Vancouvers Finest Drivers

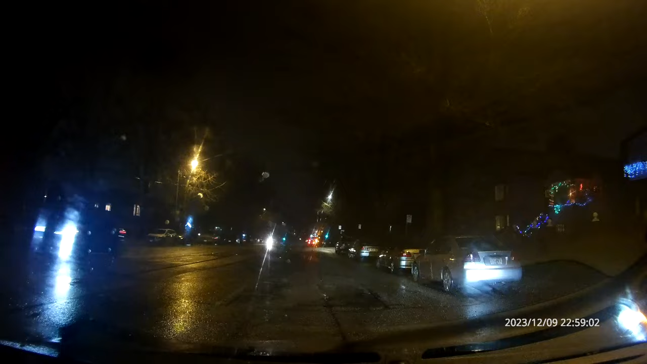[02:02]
What's your problem? You were in the left lane. You come all the way over into my lane. What the fuck? You follow me. That's illegal. Why are you in the left lane and you come into my lane, you dumb fuck? Yeah, but why are you in the left lane and you come into the right lane, you dumbass?